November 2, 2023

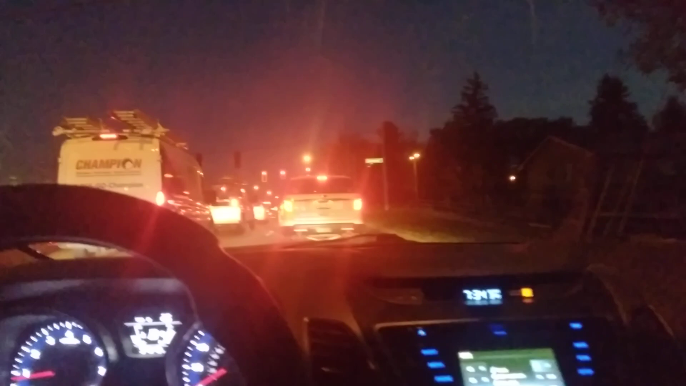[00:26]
yeah let's check it out there's a video ah man this is Georgetown Road down to Citation
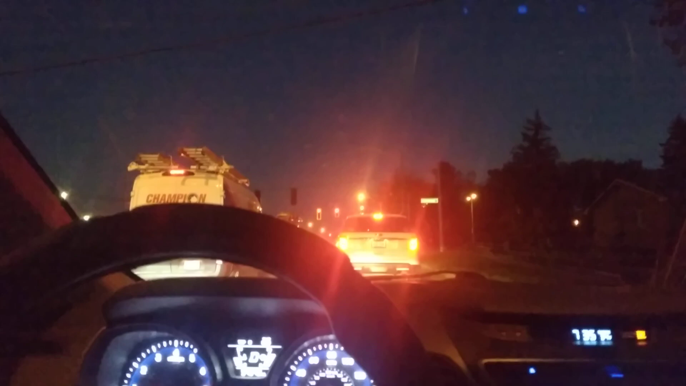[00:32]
I don't know how it's gonna go every day I've done the video haven't had anybody be in traffic like nine or ten people waiting all I know is it's awful relaxing driving without the light radio on which will put you to sleep
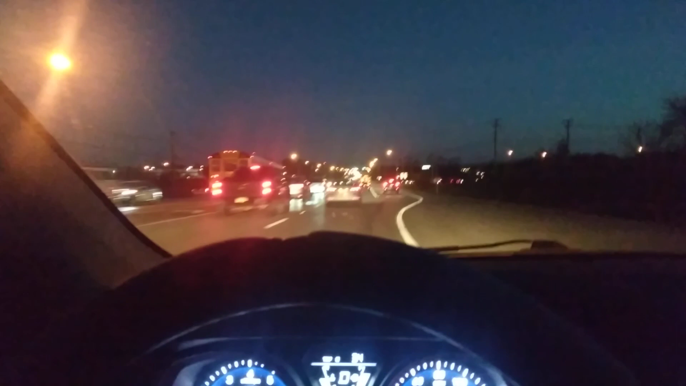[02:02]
only one person turned right hell yeah might get lucky but you know how that goes and the video camera is the key